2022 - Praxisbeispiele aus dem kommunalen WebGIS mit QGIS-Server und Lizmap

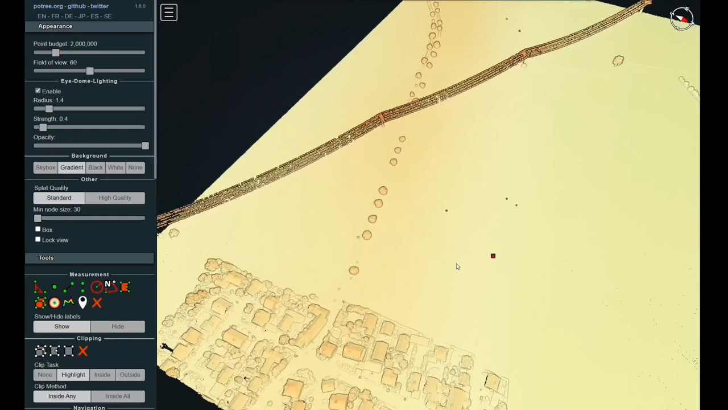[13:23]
Diesen Minuspunkt könnte man eventuell umgehen, indem man den Nutzer die Möglichkeit freischaltet,
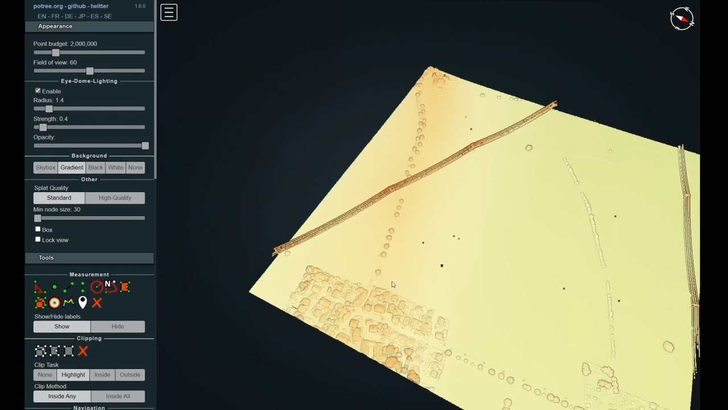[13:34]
dass die Nutzer sich sozusagen selber weitere Kacheln hinzufügen können.
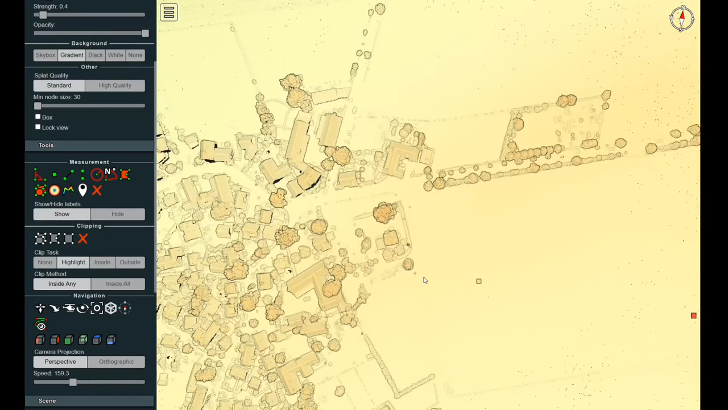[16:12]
Ein Satz noch zum Pochi. In Pochi können Sie unter anderem auch Punkte abgreifen,